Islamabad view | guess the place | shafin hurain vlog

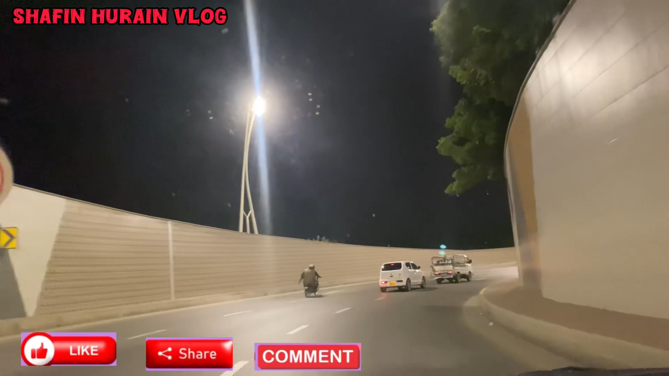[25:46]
यस आई गेस उल्टा सीधा मैं नाम ले रही हूँ बैठ के, कुछ समझ नहीं आ रही मुझे। खैर कोई नहीं, ये जो है ना ब्रिज बहुत ज़्यादा खूबसूरत है, बहुत ज़्यादा। इसका ऊपर से भी रास्ता जाता है? नहीं नहीं ऊपर से नहीं, बस सिर्फ नीचे से ही।
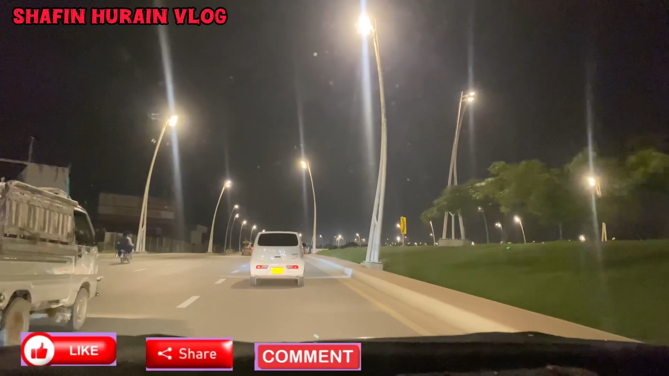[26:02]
और नीचे इतनी ज़्यादा रोशनी होती है, सो लगता है पर सुबह हो गई एकदम, ऐसे पूरे रोड पे लाइटें होना। लेकिन नहीं, ऐसा नहीं हो सकता क्योंकि ऊपर से आसमान सारा वो ब्लैक होता है और वो लाइट्स इस तरह ना फिर नहीं हो पाता।
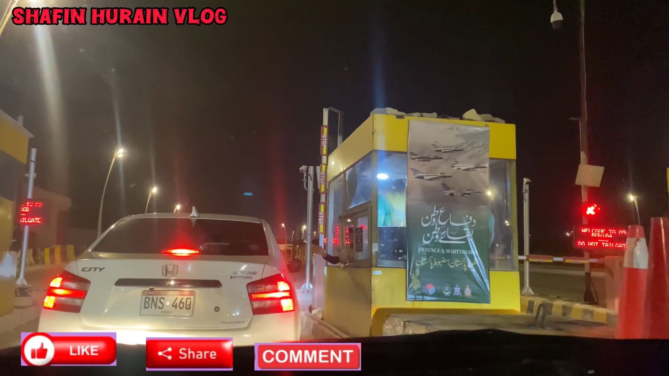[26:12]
लाइट्स तो यहाँ पे भी बहुत सारी लगी हुई हैं बट रोशनी इतनी ज़्यादा नहीं है जो रियलिटी में मतलब होनी चाहिए, जिस तरह उसमें थी।